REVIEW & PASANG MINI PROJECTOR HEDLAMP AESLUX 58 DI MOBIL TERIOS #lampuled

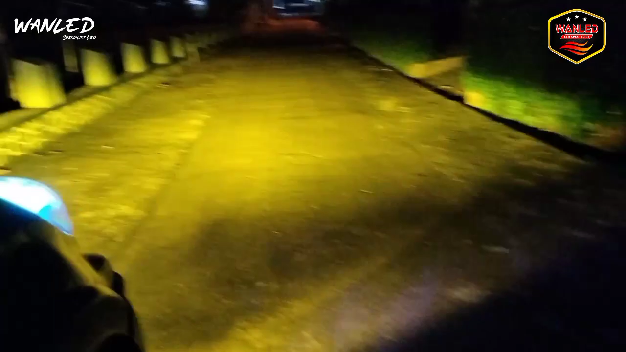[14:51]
Ya. Nih. Coba kita deketin. Kalau di deketin. Hasil cahayanya jadi warm wet. Nih. Seperti ini hasilnya nih. Ini asli kuning banget. Mantep. Ya. Ini hasil pencahayaannya. Seperti ini bos. Nah. Ini kalau di tengah-tengah jalan. Posisinya. Insya Allah. Bagus ya. Tuh. Lihat. Ininya juga padat banget.